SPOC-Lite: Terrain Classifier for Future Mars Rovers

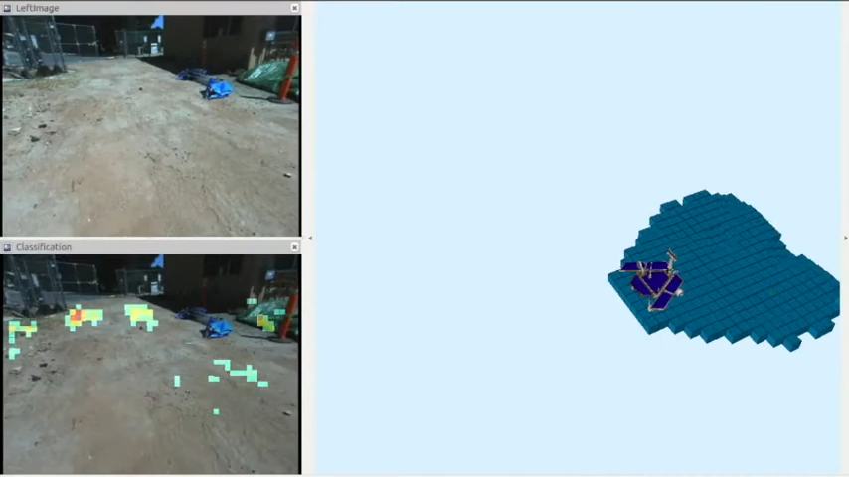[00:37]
We developed a terrain classifier that can visually identify sandy surfaces.